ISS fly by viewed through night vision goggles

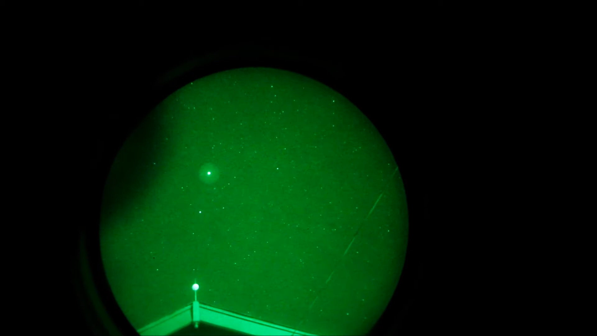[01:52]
okay that's an airplane on the bottom
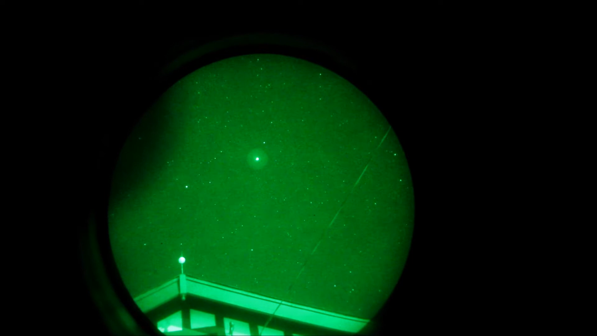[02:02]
obviously blinking and that's the ISS on top ISS is actually much brighter
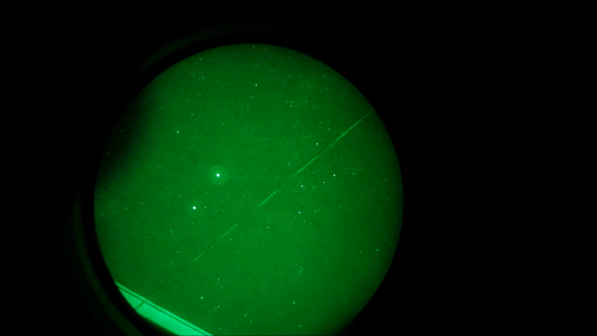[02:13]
oh they almost hit each other wow that was close so close